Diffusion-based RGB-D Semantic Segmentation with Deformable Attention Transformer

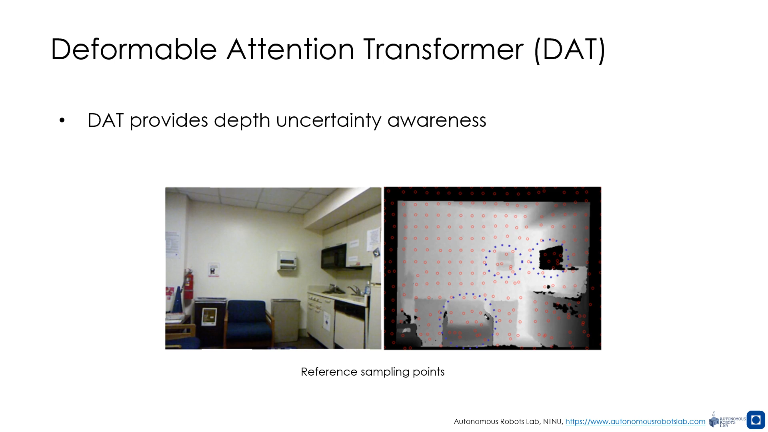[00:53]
The deformable attention transformer adapts to relevant spatial points across scales, leading to efficient attention. As shown, learned reference points shift toward key regions, treating invalid areas such as reflective surfaces as whole objects, thus avoiding noise overfitting.
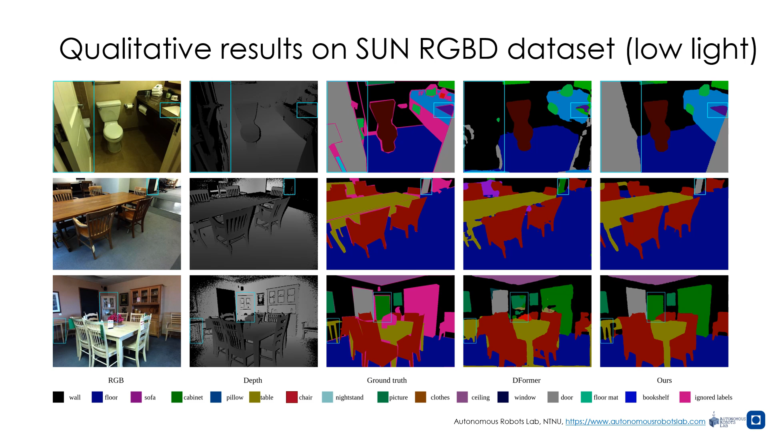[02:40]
They demonstrate that our method can successfully exploit depth features to segment objects even subject to low-light conditions and accordingly high uncertainty regarding an object's appearance.